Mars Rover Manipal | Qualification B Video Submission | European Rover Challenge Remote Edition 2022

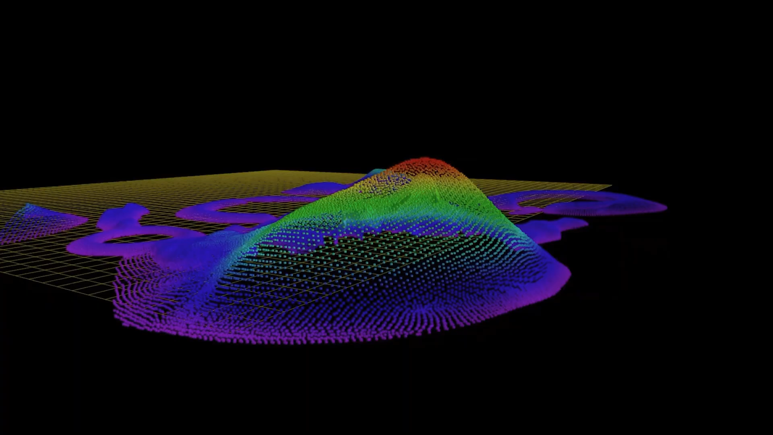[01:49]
we have used the blender file provided and converted it into a point cloud which is then parameterized to produce an optimal 2D map.
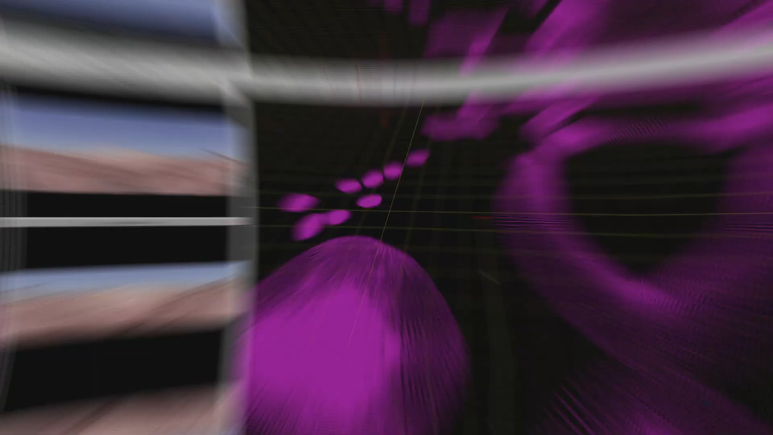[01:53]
AR tags are used alongside a UKF from the robot localization package to determine the pose of the rover.
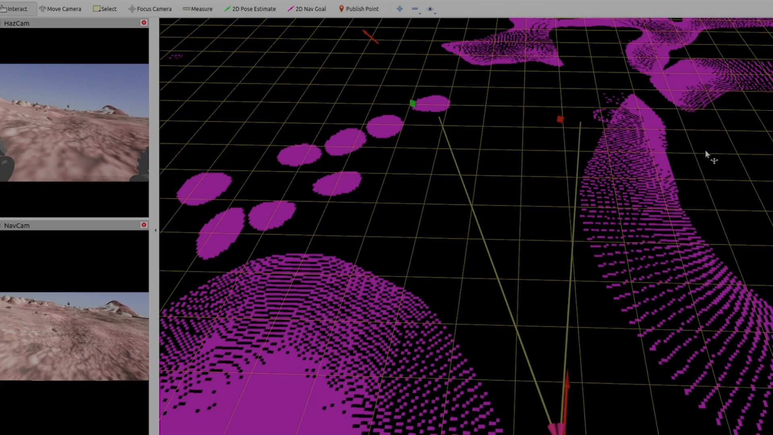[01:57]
Dykstra's algorithm has been implemented using the move-based package.
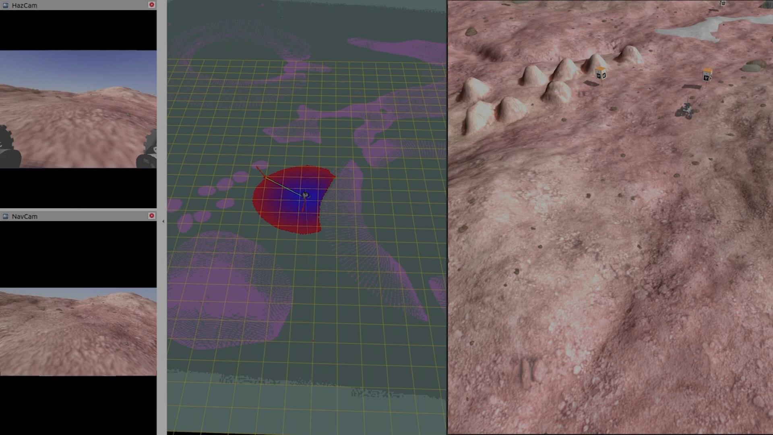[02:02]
The rover uses a preset cost map to find an optimal path for autonomous traversal. Recovery behaviors like cost map clearing and rotate recovery are also implemented. Point cloud data from the Z2 camera is processed using the point cloud library to eliminate the ground plane and detect obstacles.
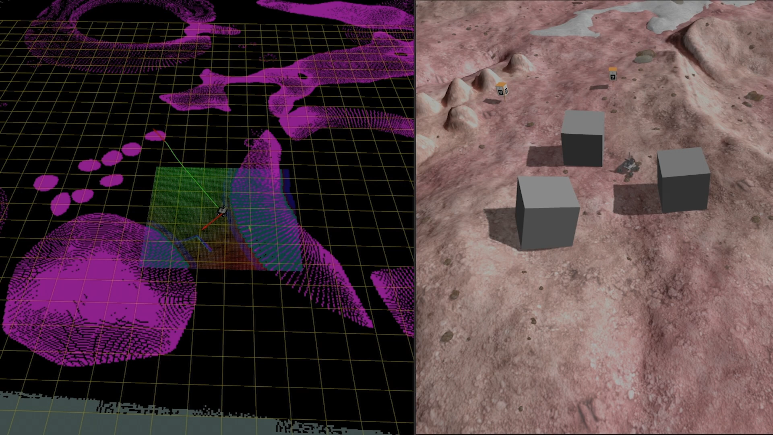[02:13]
The detected obstacle is used to generate a local cost map and then a local path is planned.